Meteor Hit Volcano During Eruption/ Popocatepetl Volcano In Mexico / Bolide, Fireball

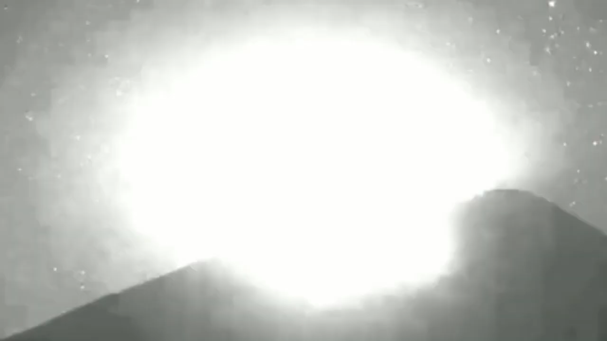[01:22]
It's a very sensitive camera. It shows the stars in the sky also.